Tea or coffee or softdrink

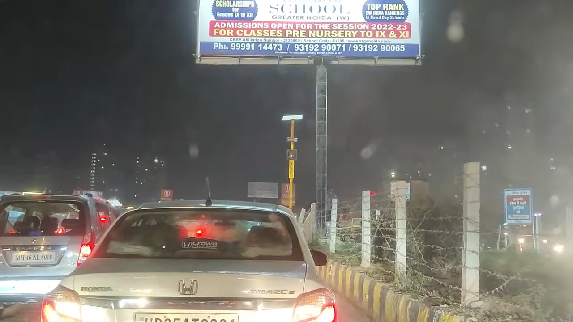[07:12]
जाम लगा हुआ है, चलो चलो यार, चलो चलो चलो।